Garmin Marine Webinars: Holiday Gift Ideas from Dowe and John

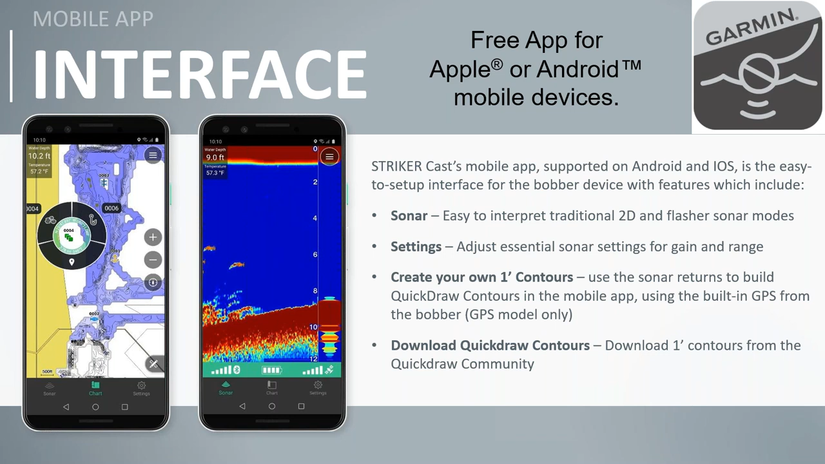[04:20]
So you can download different information and then that'll show you the, the one foot depth contours. So you can actually see what that lake, pond, ocean, that particular area looks like for bottom, um, and then get real-time sonar information right on your phone.